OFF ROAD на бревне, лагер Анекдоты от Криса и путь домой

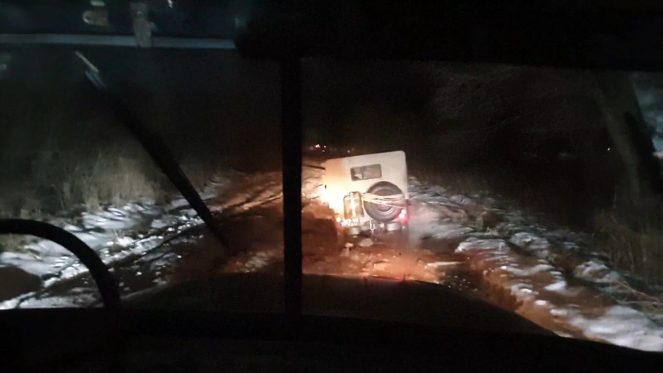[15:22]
виллис застрял если бы не ретро мы бы его подтолкнуть могли давай я я вас буду здесь ждать